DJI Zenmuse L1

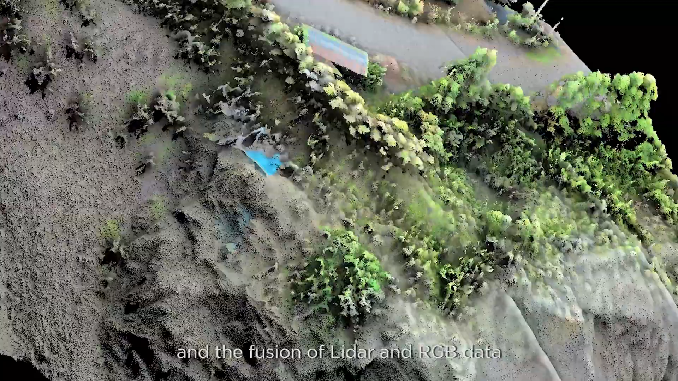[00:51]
and the fusion of LiDAR and RGB data produces effective true-color,
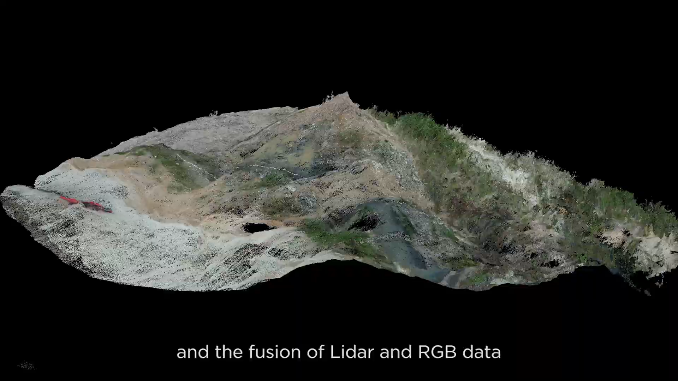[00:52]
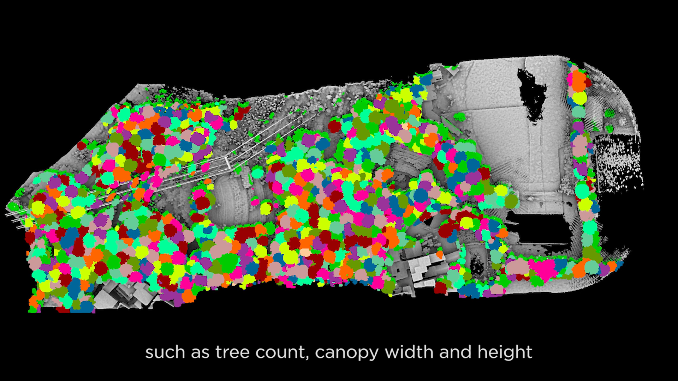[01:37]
The remaining ground surface data can then be used to generate
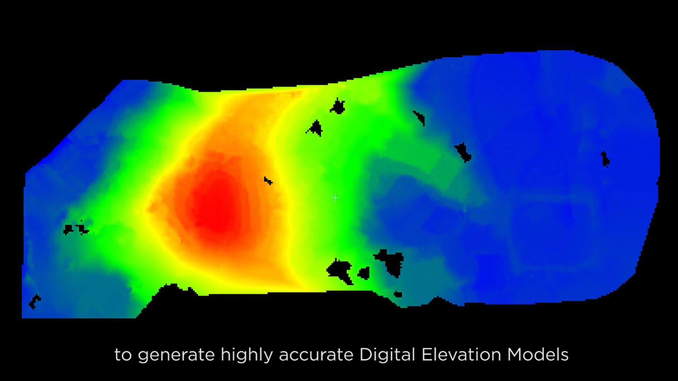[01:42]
highly accurate digital elevation models for topographic maps.